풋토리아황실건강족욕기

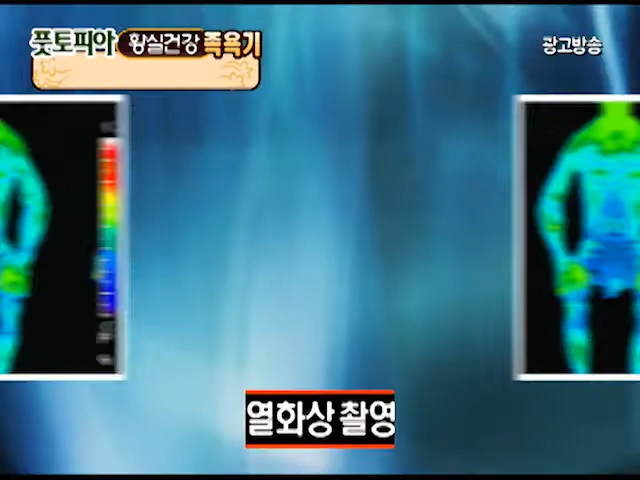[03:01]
이제 버튼 하나로 건강을 지키십시오 실제 파랗던 색깔이 발부터 시작해 몸 전체가 빨갛게 피어나는 모습 보이시죠?
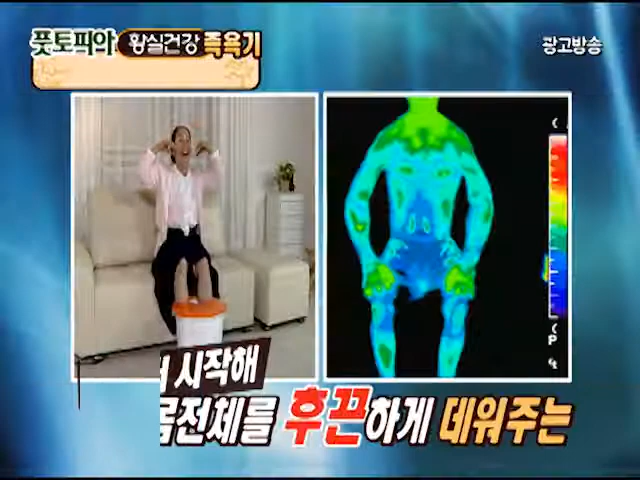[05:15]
몸 전체를 혼끈하게 데워주는 조선왕실의 전통 건강 비법